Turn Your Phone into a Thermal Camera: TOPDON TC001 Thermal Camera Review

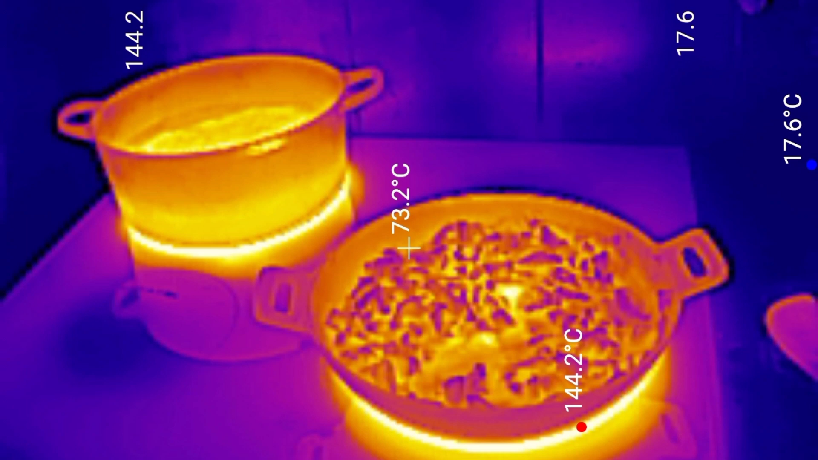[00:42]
On screen: spot 73.2°C, max 144.2°C, min 17.6°C
The hotter something is, the more infrared radiation it gives off.
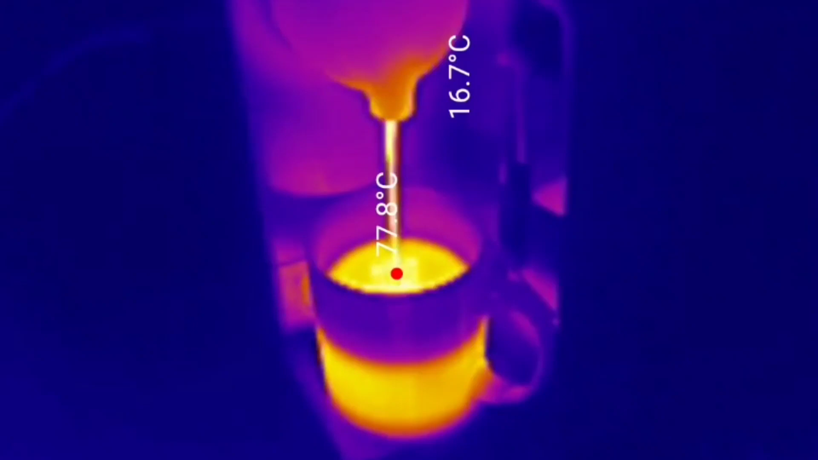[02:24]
On screen: spot 77.8°C
The Top Don camera has a resolution of 256 by 192 pixels.
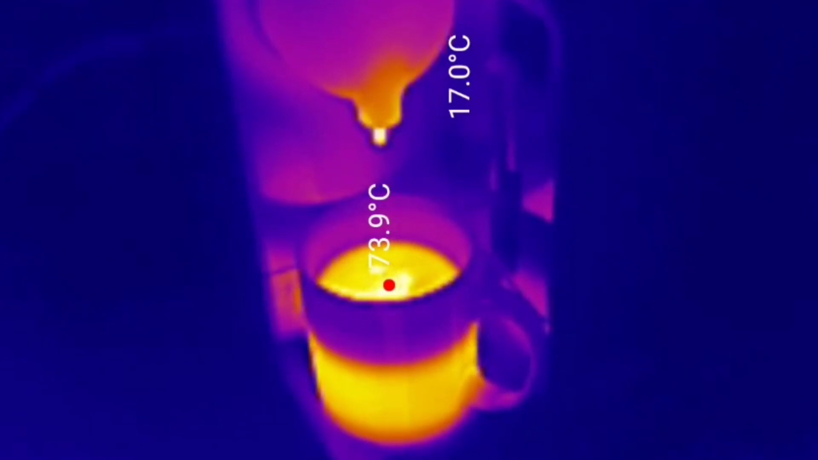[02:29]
So you can expect to obtain much clearer images than you would with cameras with a lower pixel count.
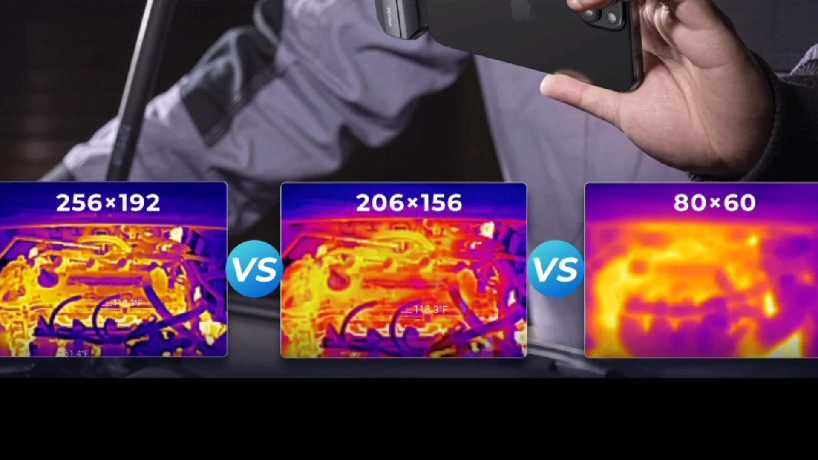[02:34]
This video clip shows just how sensitive this camera is.
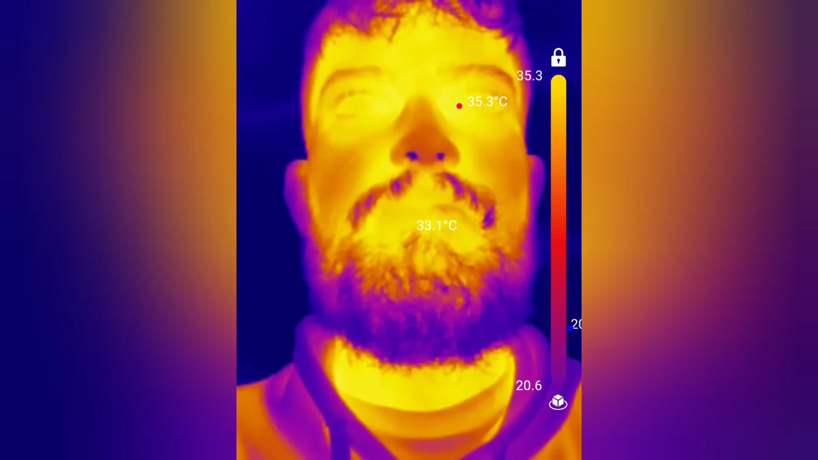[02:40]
Look at the nostrils as he breathes in and out. The image goes dark as he inhales cool air. And bright as he exhales warmer air.
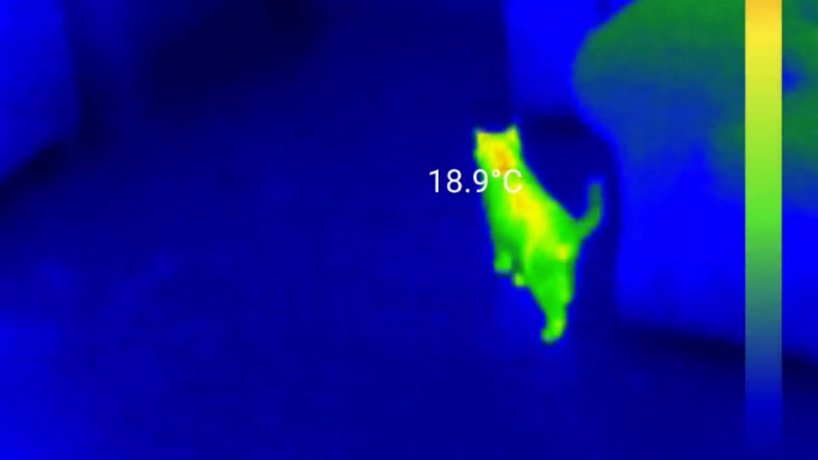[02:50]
On screen: spot 18.9°C
This camera is also sensitive enough to pick up footprints. Watch the trail of paw prints as the cat walks.
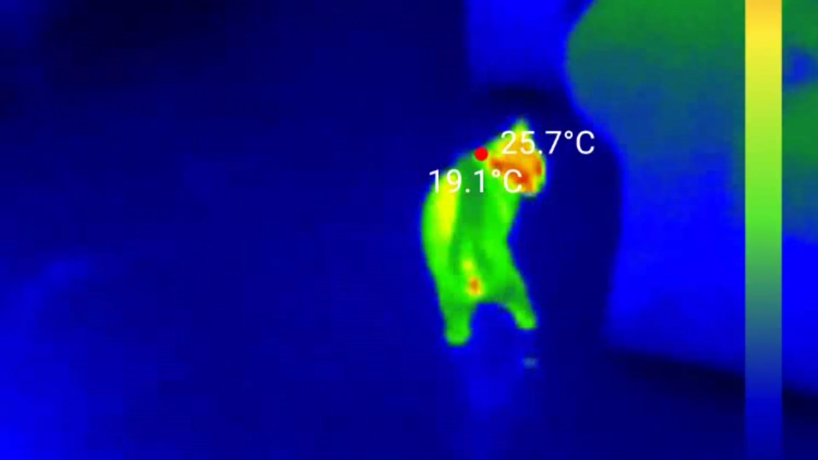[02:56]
You can find the Top Don app in the Google Play Store.
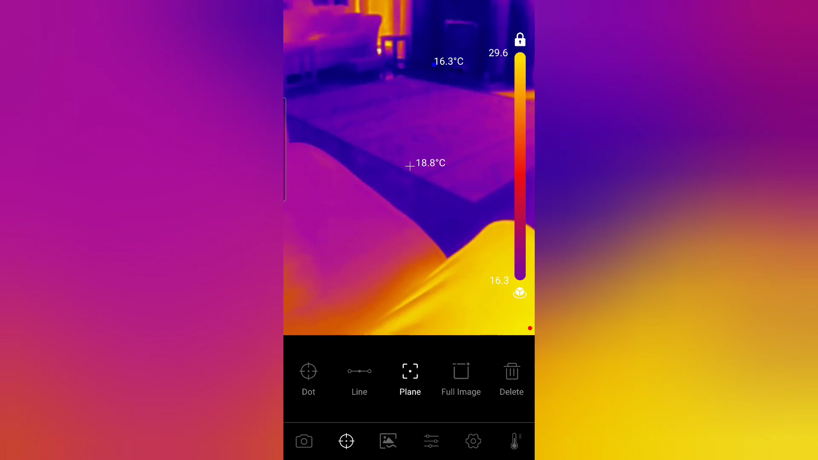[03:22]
On screen: spot 18.8°C
In a plane. Or in a line. And you can do this analysis both while you're recording. Or in your historical images which you can find in your gallery.
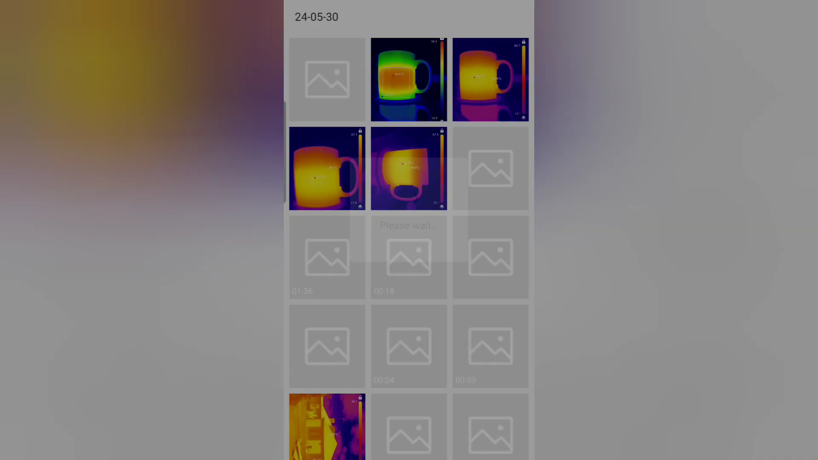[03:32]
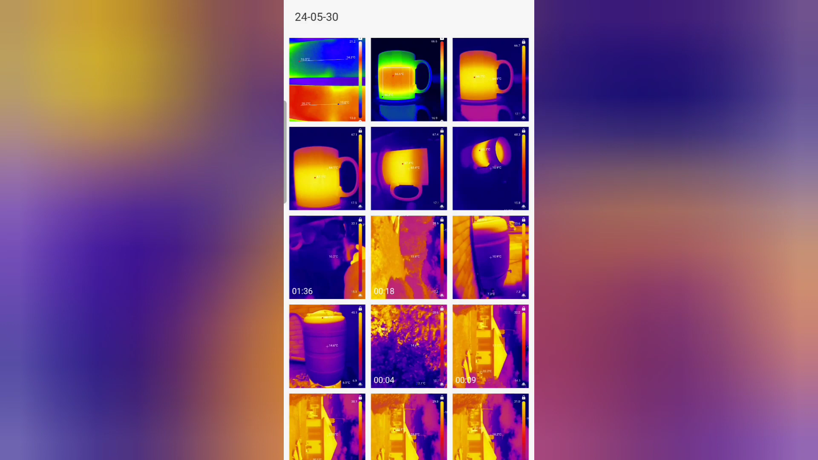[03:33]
This is my gallery so I'm going to select an image of a water butt.
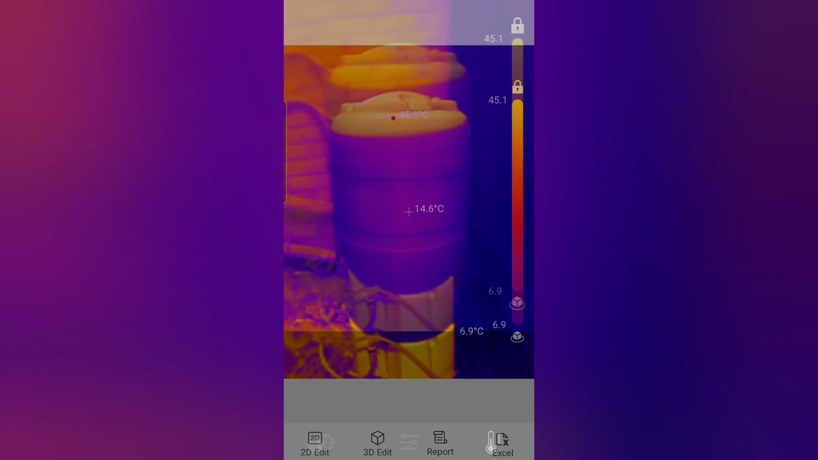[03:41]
On screen: spot 14.6°C
You can see from the thermal image that the butt is virtually full.
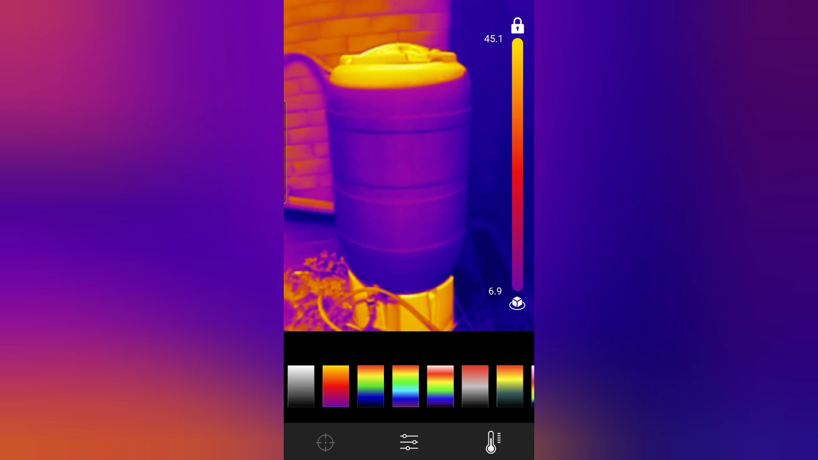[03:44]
And to make it more visually appealing I'm going to change the pallet that I'm using. And then when we're happy with the pallet. I'll set up a line measurement. So we can see the maximum and minimum temperature.
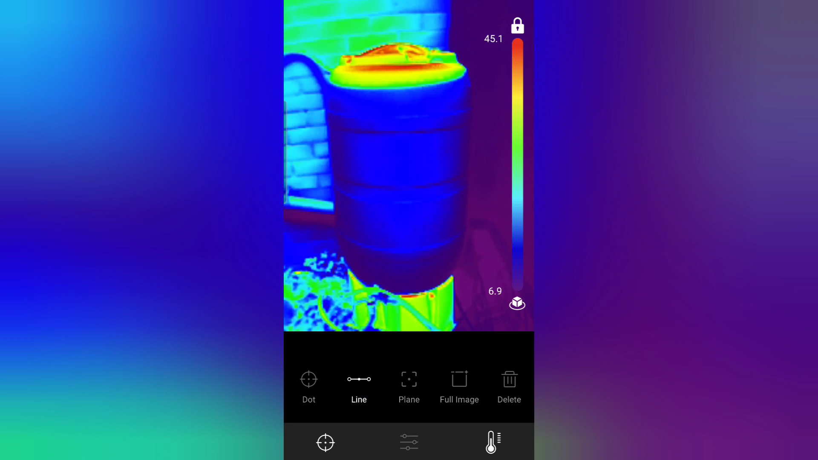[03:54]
In a line along the front of the butt. Another tool you've got available is real time temperature monitoring.